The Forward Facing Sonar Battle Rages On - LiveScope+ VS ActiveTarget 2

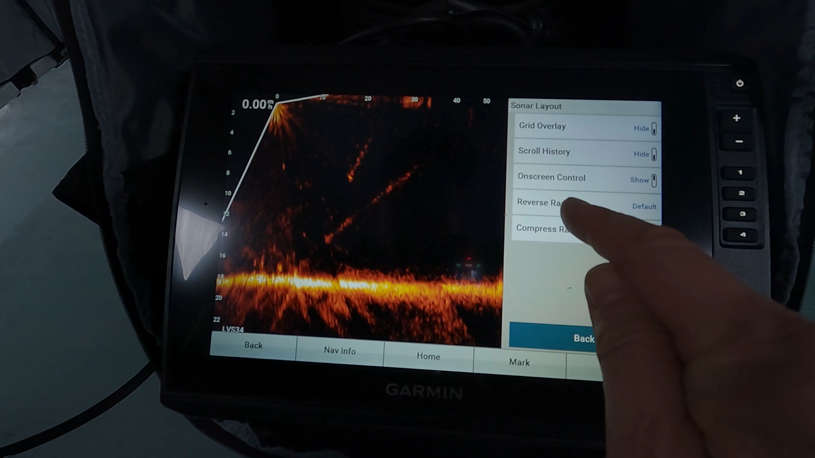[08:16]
have reverse range so we can actually turn that on or off and that's looking behind us so we can hide
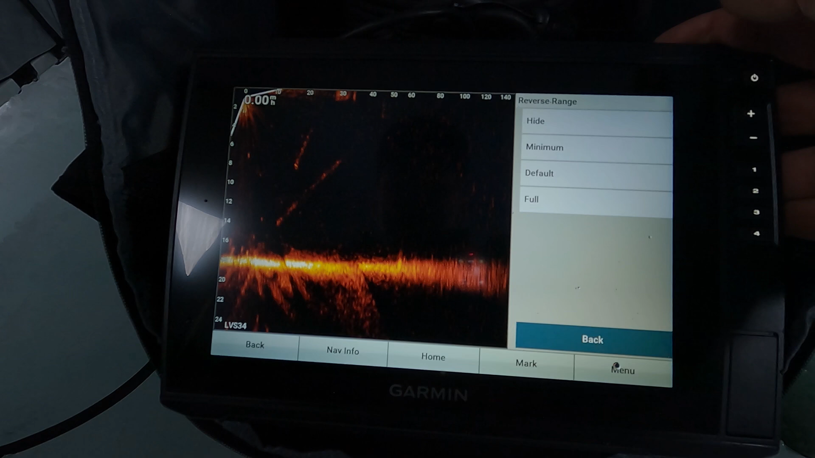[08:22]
it and this will help us even more now obviously ice fishing this isn't all that smart in the forward mode
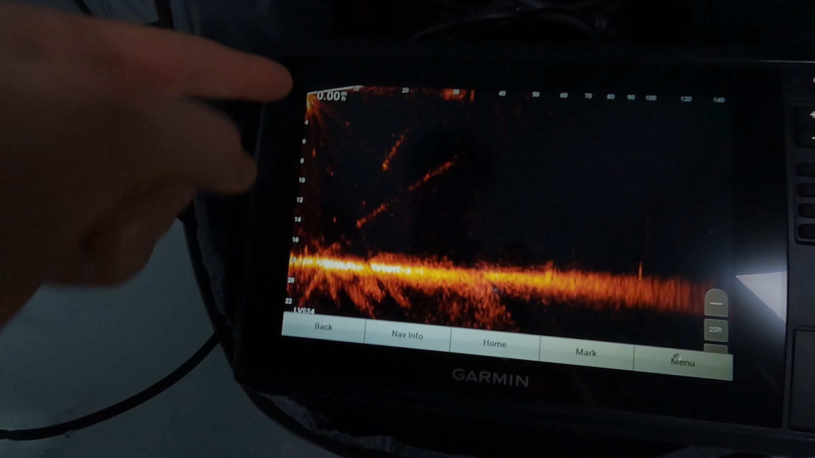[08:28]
because we want to see what's going on directly below us but in the boat now we have even more screen that we can use
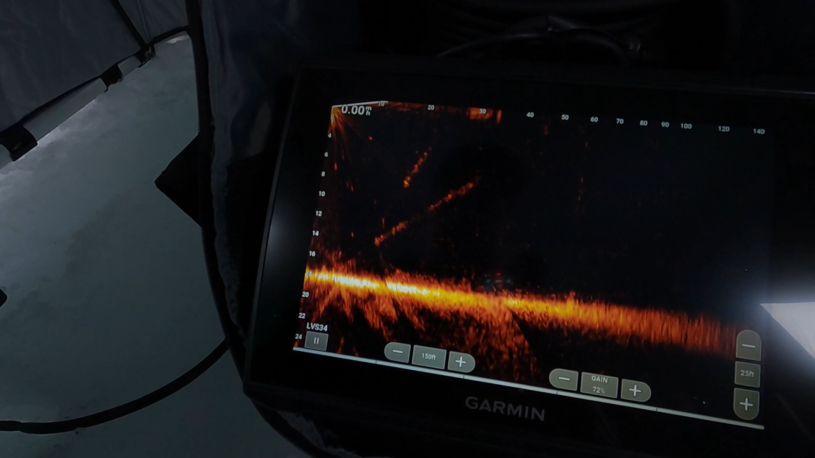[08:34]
in that key area where our lure is going to be where we're casting but we can still monitor further
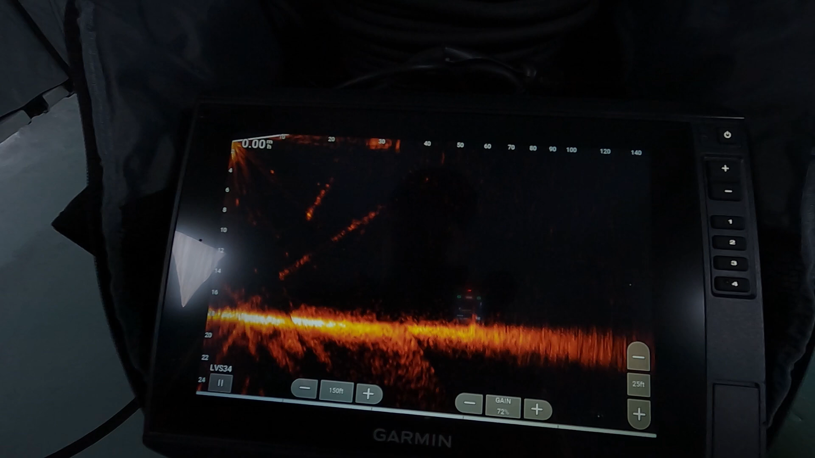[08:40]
out so distance is definitely something you're going to gain and the software controls that you have on the garmin over the lowrance it's definitely a benefit that way so
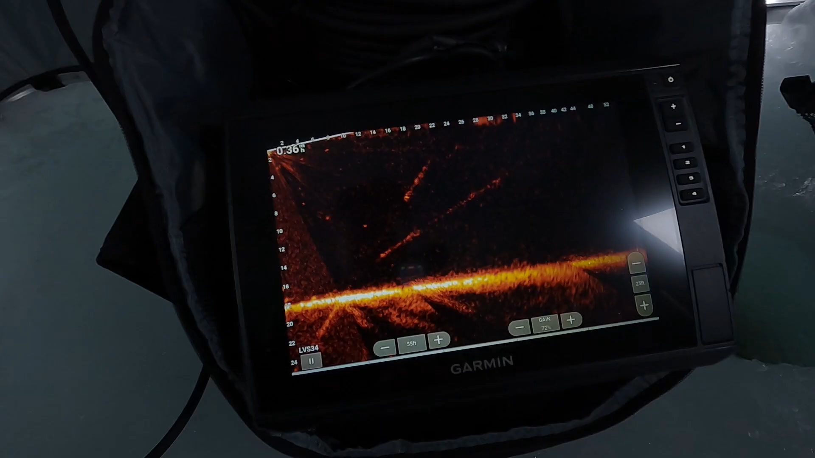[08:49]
that's an advantage of the garmin what is a
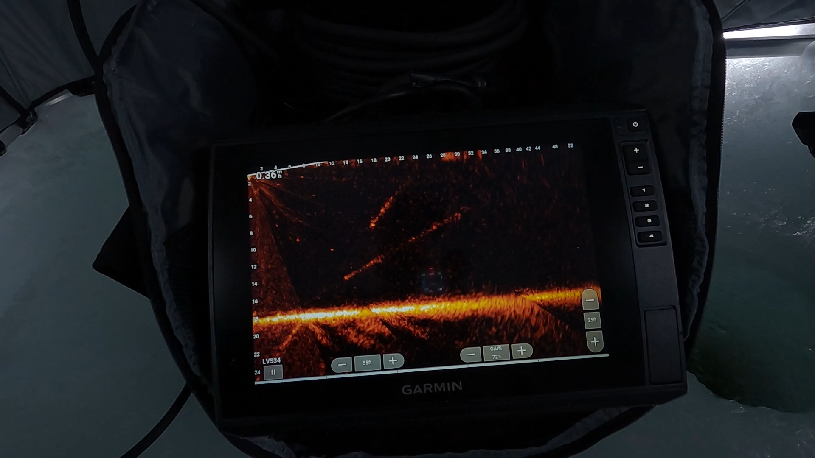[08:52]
disadvantage about the software well just the user interface is not something i'm a huge fan of you know
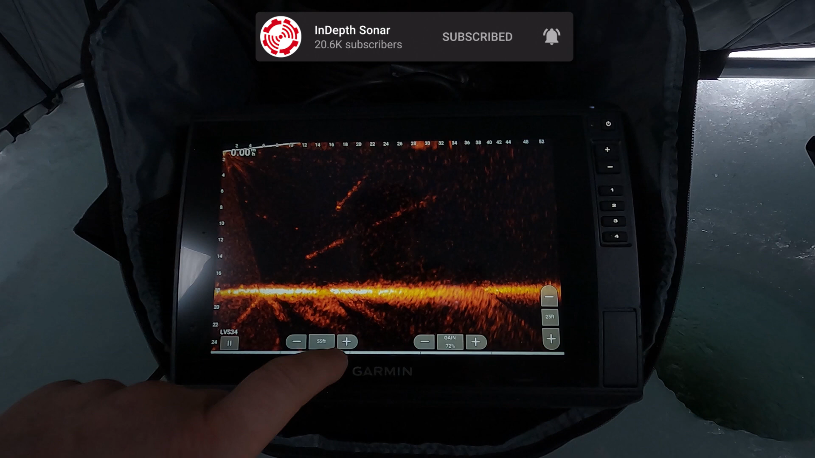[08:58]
if i'm adjusting the range look at that i tried to press that plus button and it brought up my menu like i said i have the auto hide
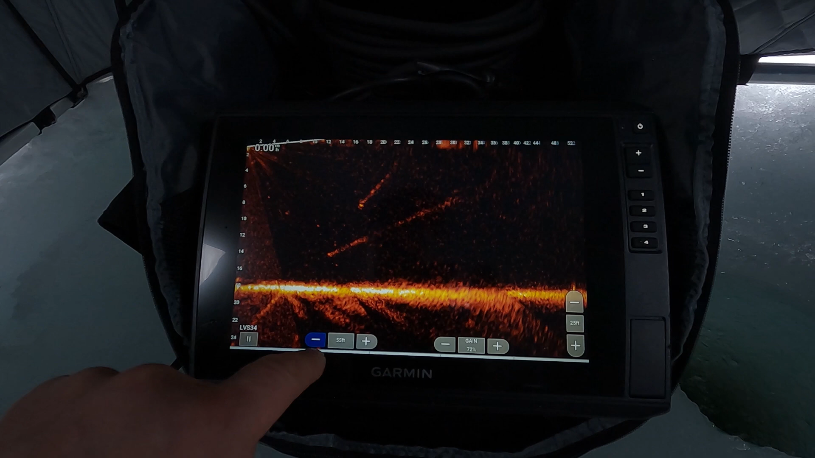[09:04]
button on so you have to be really exact then let's say you press your screen and that menu is not there you're
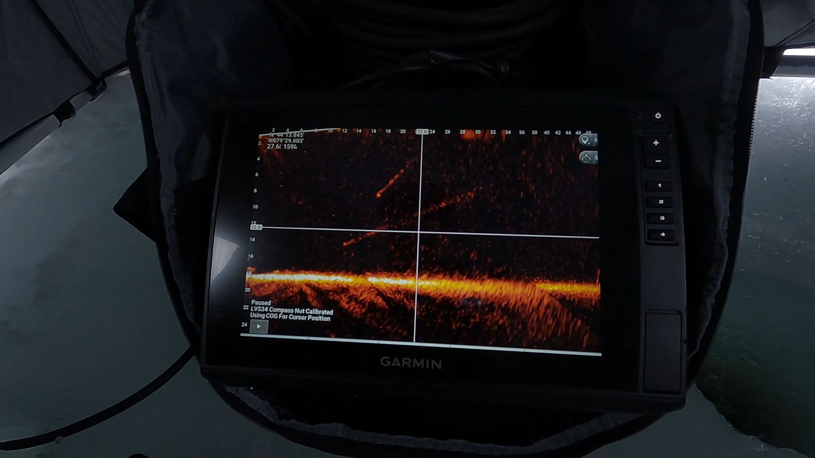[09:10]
going to think for a second how do i get out of this well now you got to bring up your menu hit back and then wait for it to go away so you can get those on-screen controls again using this feature i understand you can turn this off but it's also
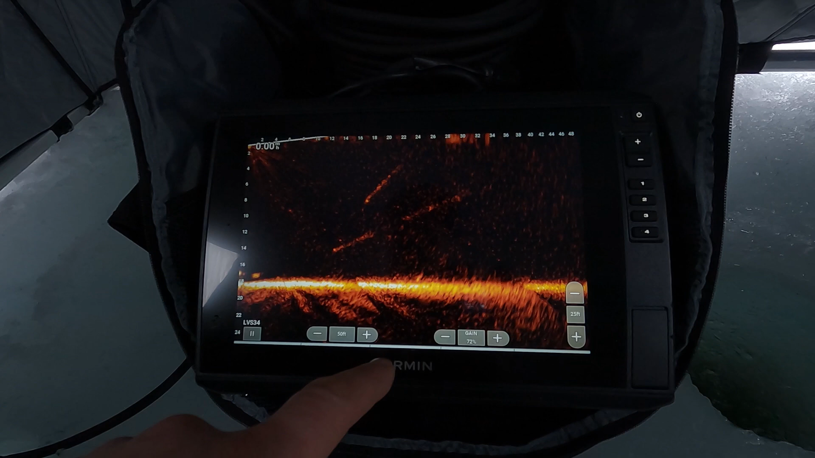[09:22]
what's the point if it's so hard to get into these controls should be a little bit higher when that menu is is
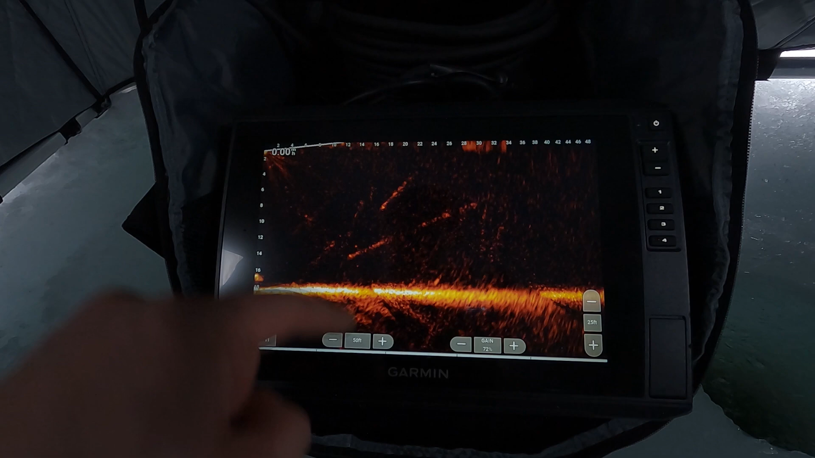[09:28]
in in that motion there with the lowrance for example if i bring up my menu i want to get rid of
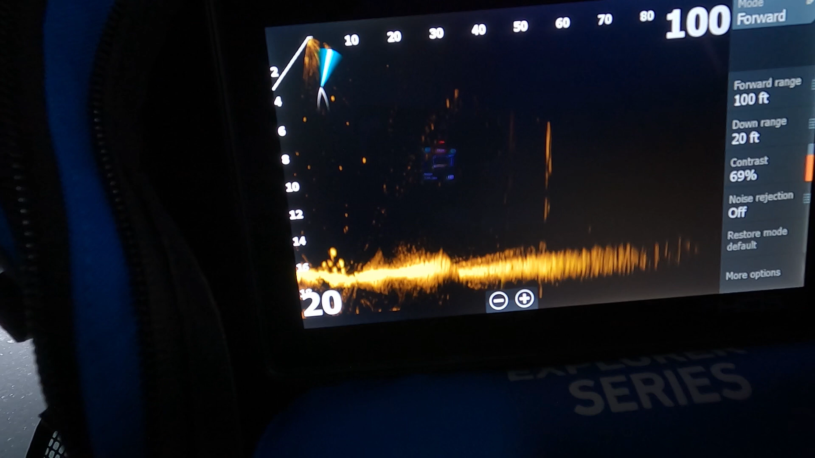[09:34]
it i i can swipe it away it'll also auto hide on its own you can set it that way as well
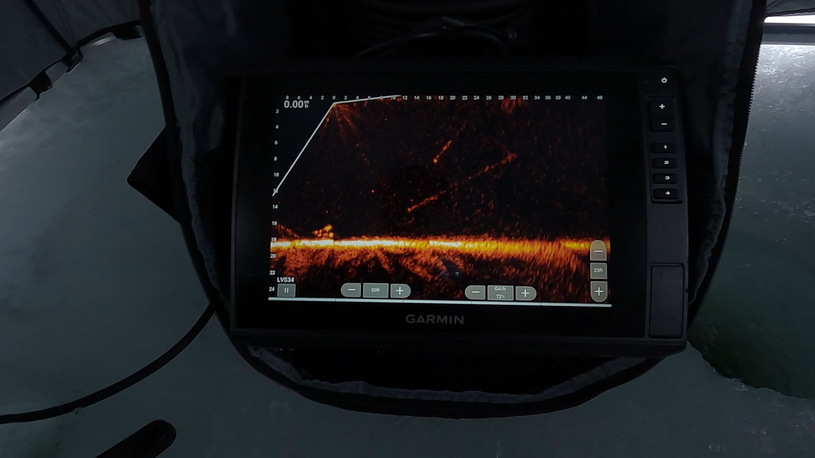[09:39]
this color palette we're on on the garmin isn't my favorite one i'm just doing it so in this little comparison we can kind of see you
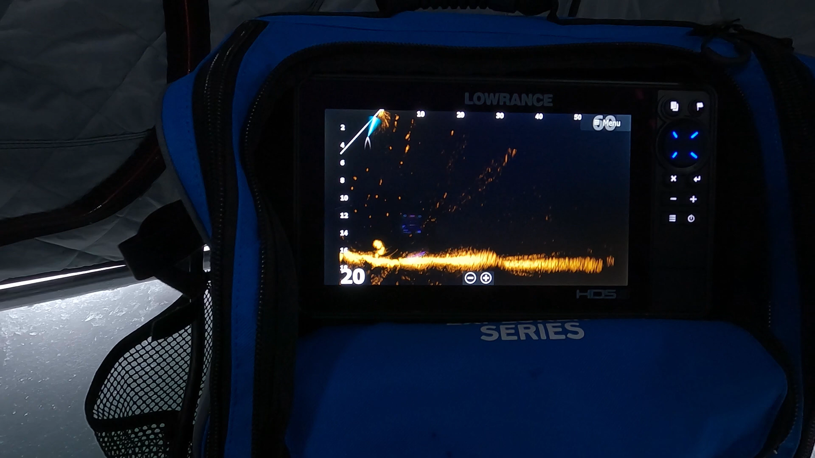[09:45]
know a little bit more of a fair comparison with the color that we've chosen on the lowrance there so let's say we want to
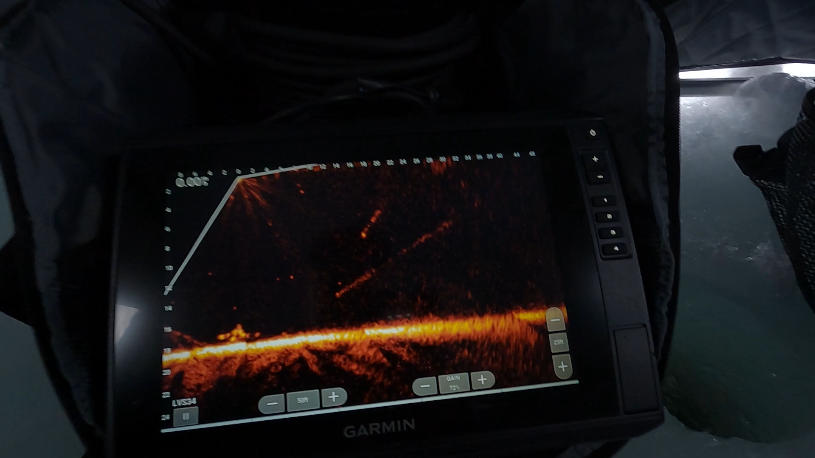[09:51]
change this color palette bring up our menu so that's two screen presses we just did now we go
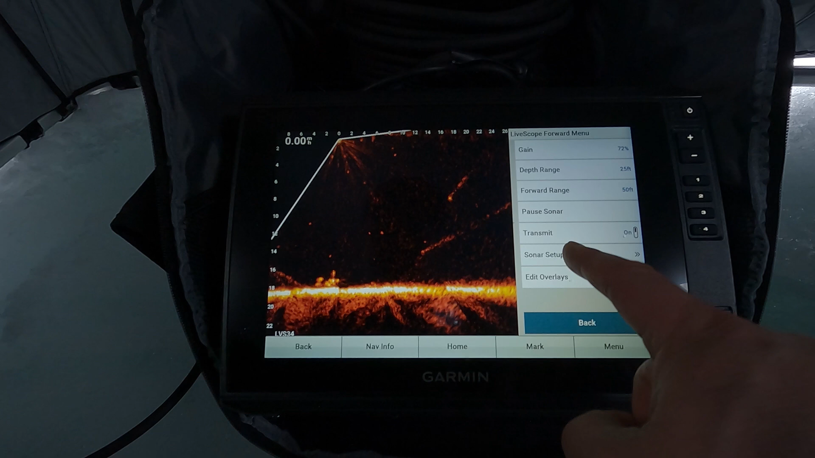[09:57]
sonar setup that's three appearance four color scheme five and now we can
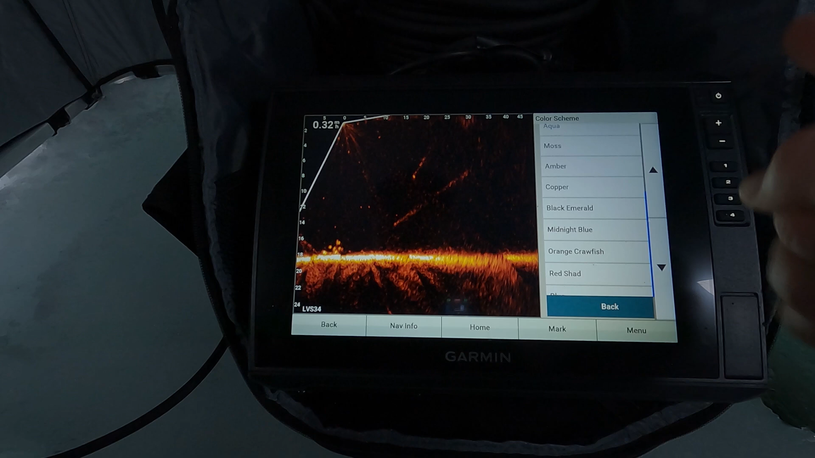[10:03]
pick whatever color we want so that's six presses seven eight nine ten